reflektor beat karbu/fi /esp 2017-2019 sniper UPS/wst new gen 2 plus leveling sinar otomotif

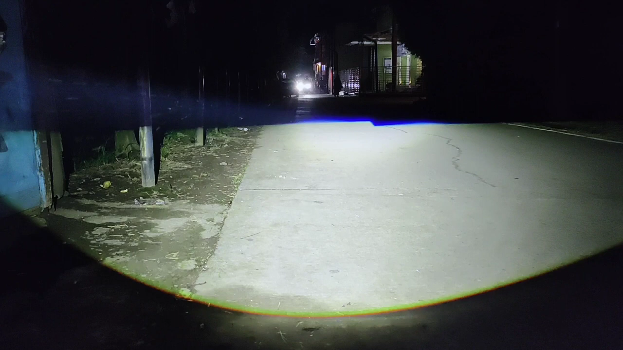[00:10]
Yo guys, sahabat Super, ini dia Cahaya WST Gen 2 atau WST Neo satu warna. Cahayanya cukup keren dan sangat bagus, jos, gandos kata orang. Ya, lanjut di Cahaya Sniper UPS. Ini dia Sniper UPS, cahaya dekat.
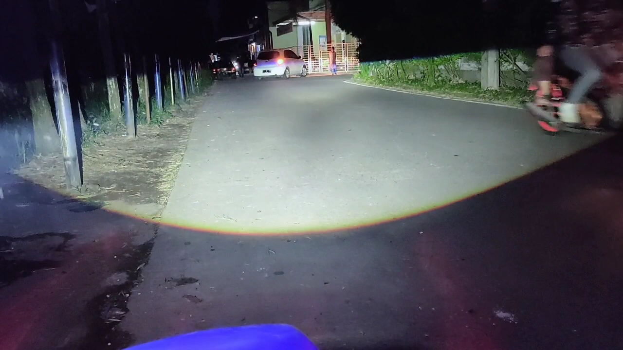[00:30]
Nah, silakan perhatikan sendiri ya, atau kalau enggak putar ulang tadi. Ini Sniper UPS. Bisa pilih ya, dipilih-pilih. Atau kalau enggak juga bisa menggunakan WST lama atau WST Gen 1 ini, karakter cahayanya seperti ini. Nah, gimana? Tinggal pilih saja reflektornya apa, nanti kita buatkan.